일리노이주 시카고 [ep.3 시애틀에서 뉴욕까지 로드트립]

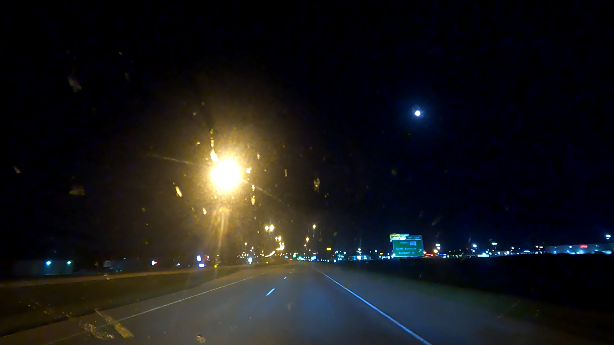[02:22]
오늘의 도착지인 러브스 트래블 스톱 사인이 보인다.
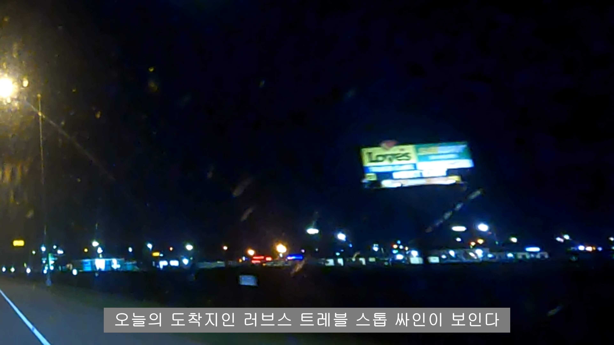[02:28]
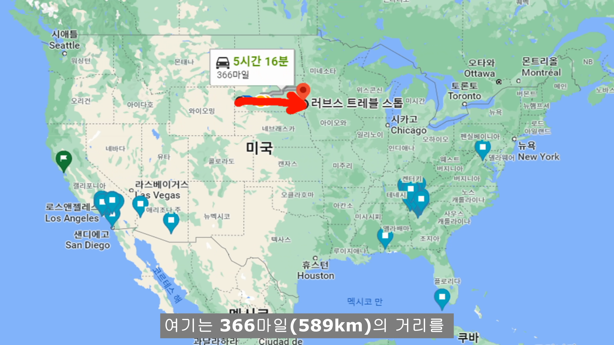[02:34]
여기는 366마일의 거리를 5시간 16분을 달려왔다.
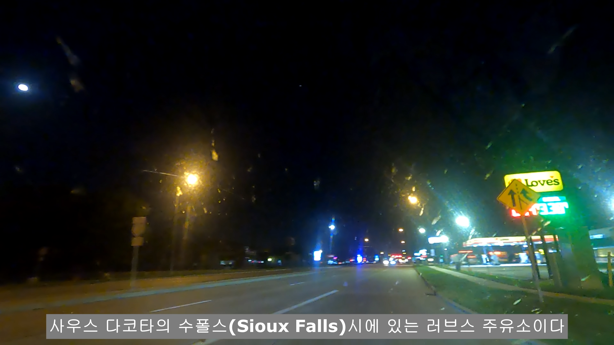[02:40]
사우스 다코타의 스포츠 시에 있는 러브스 주유소이다.